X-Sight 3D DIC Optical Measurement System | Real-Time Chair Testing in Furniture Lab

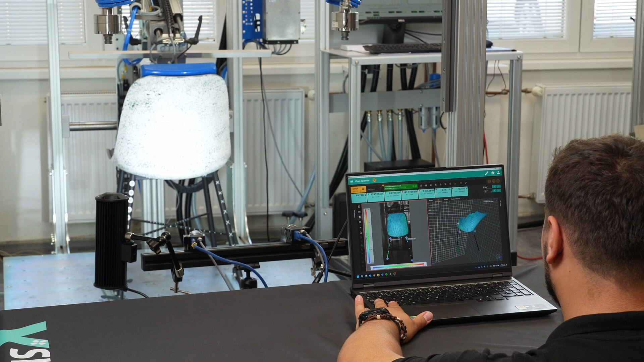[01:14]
The system can be integrated into the real-time measurement chain and controlled via a software interface.